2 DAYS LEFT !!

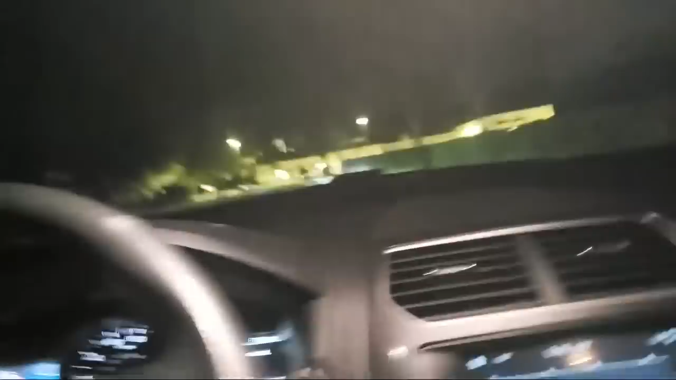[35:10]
I hope I don't get in trouble doing this. I shouldn't. Okay, that's the high beams. All right. Let me turn these lights off.